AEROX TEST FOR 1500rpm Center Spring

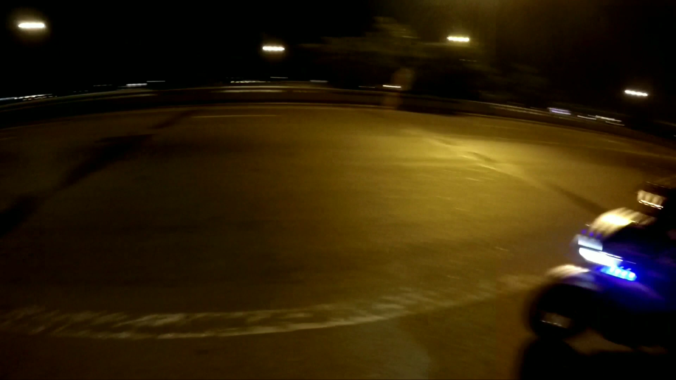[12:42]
Diretso tayo? Ha? Diretso? Balik ulit? Oo, ito. Pumunta sa Watapong. Ito po uli sa atin. Ito? Ito po uli sa atin. Ito pumunta sa Watapong. Saan tayo? Diretso? Oo. Diretso. Blink na.
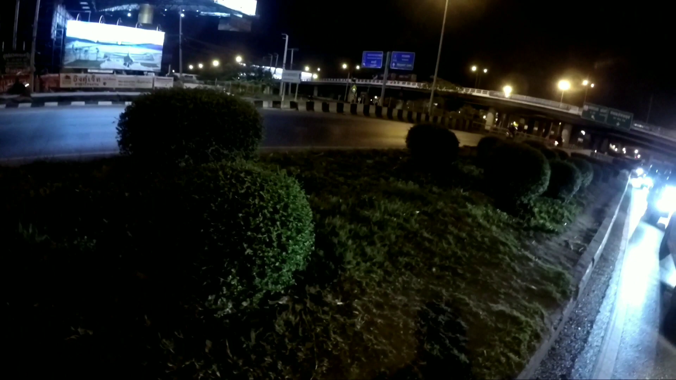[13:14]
Dapat right turn tayo doon, no? Oo, right turn tayo. Nawala eh. Lagay ko to sa Facebook. Mga makakating kamay.
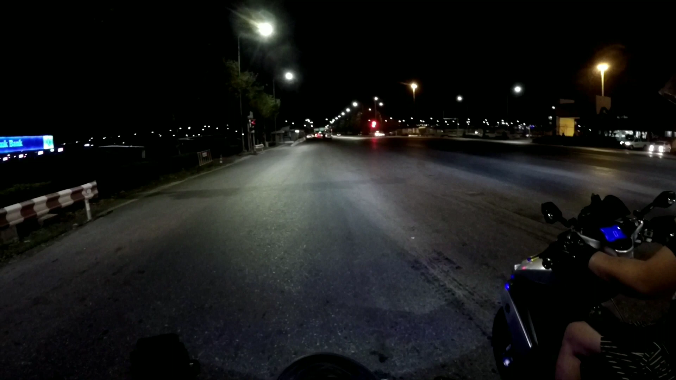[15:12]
Makita, makikita rin kung wala. Oo. Pangalawang street light, turn left na, di ba?